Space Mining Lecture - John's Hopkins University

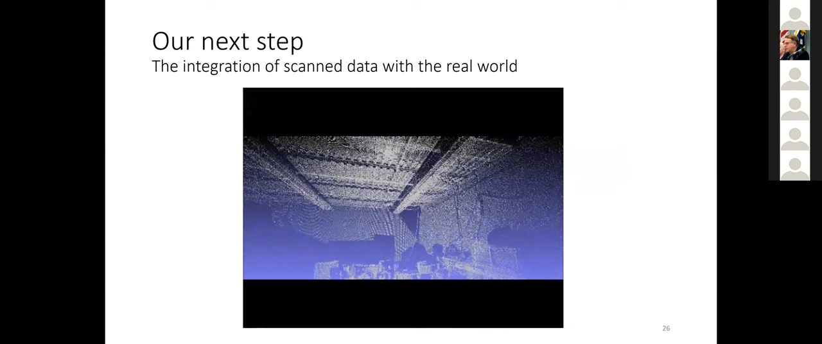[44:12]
I didn't have the picture for it, but we put that into a gaming model and then we have a kinematic model of the unit that goes in for setting up the machine.